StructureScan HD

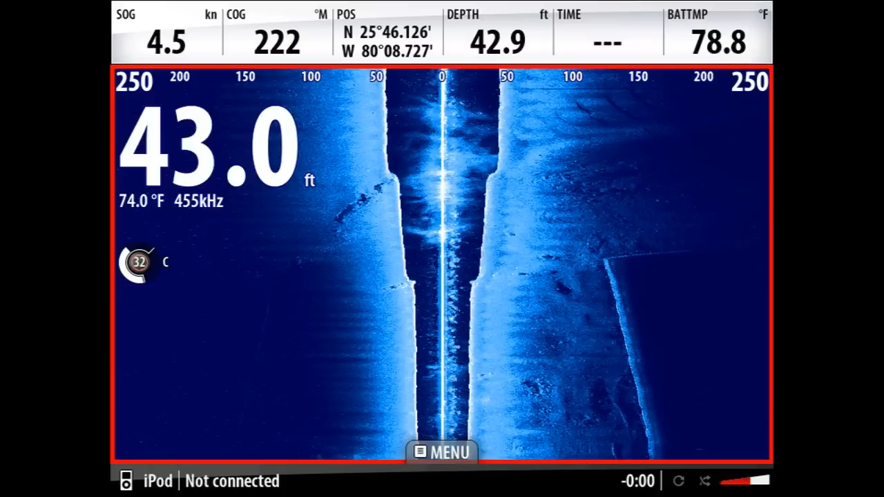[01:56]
On screen: water 74.0°F, speed 4.5 kn
so you get sharper side-scan and downscan images of structure, fish, thermoclines, and more.
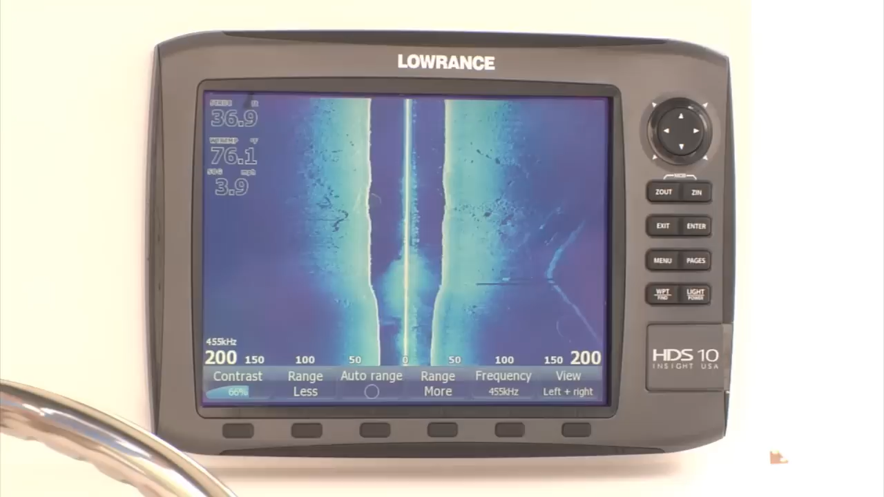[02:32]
Structure Scan HD can see twice as far with greater resolution and depths less than 50 feet,
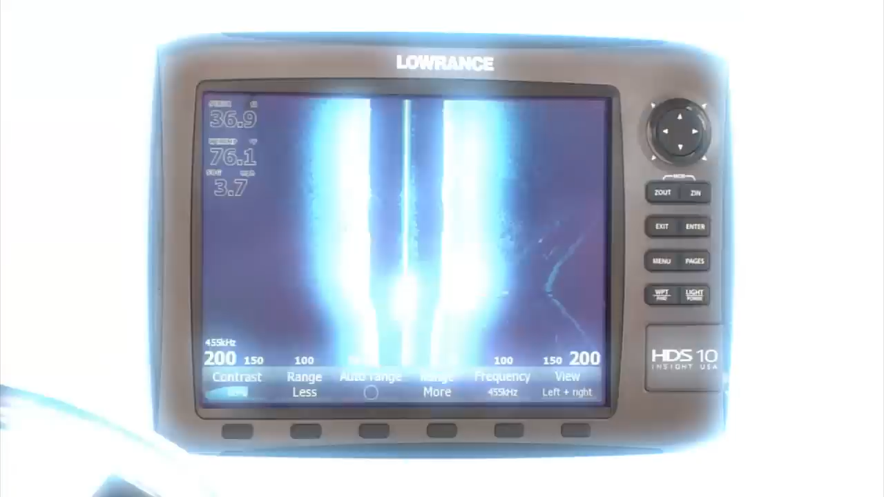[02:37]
so you can cover more water faster with even more detail.
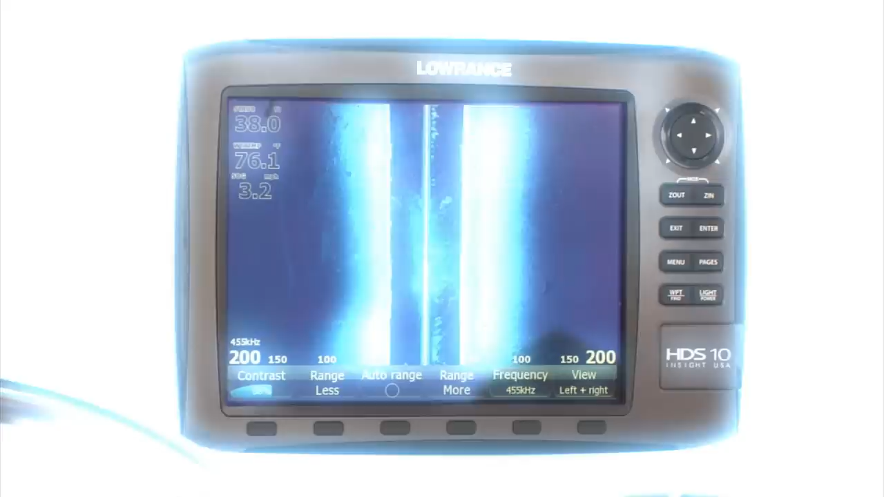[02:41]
What we're looking at here is 200 feet to the right and 200 feet to the left. We're tracking a seawall and we're marking rocks clearly on both sides of the boat and being able to spot bait fish in the water column.
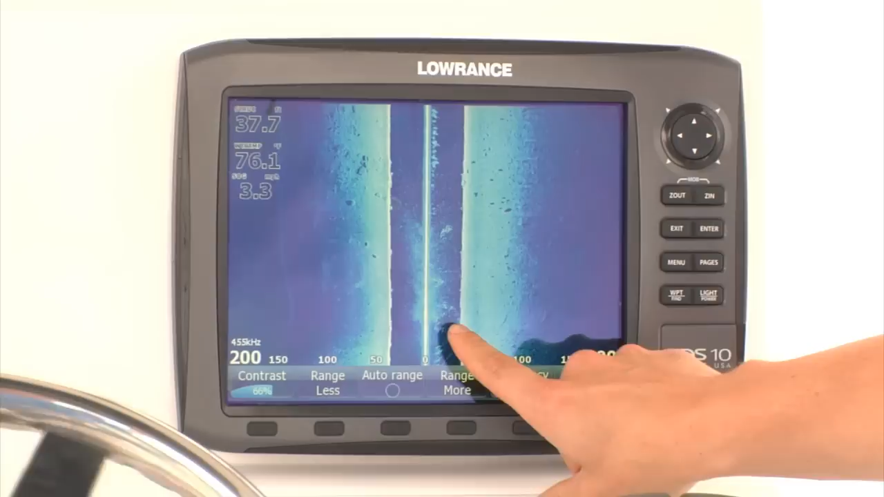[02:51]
This is a dramatic improvement over the previous product.
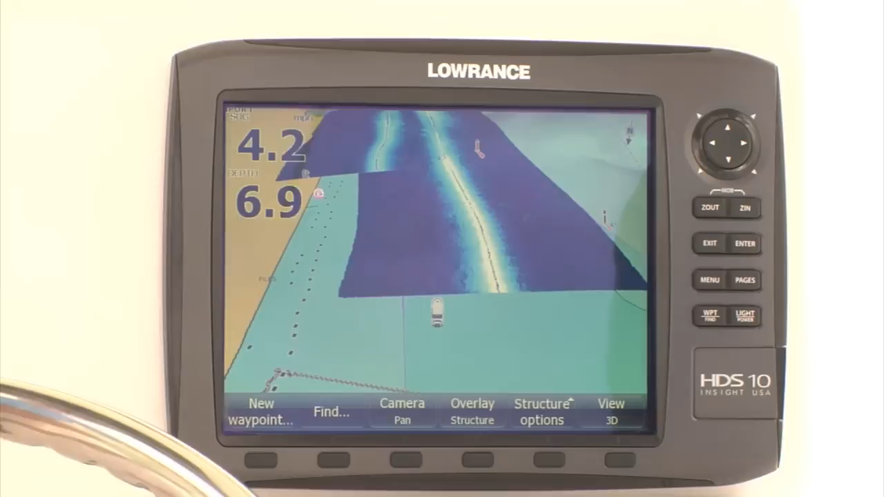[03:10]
Our latest innovation is the new Structure Map feature that allows anglers and boaters to view and create detailed underwater images of the lake, river, or seafloor.
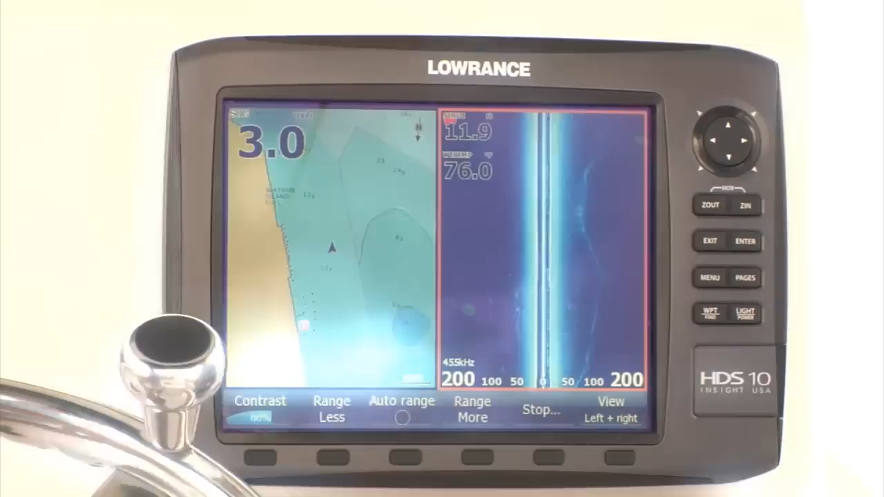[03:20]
Structure Scan HD is a dramatic improvement for the Structure Map feature. Now that we can cover more area, we're going to build a map of our Structure Scan and put it directly on top of our chart. So what we're doing right now is going along the seawall here on our chart, and you can see it here on our side scan. You also see that there's another ridge and some bait fish out here to our right.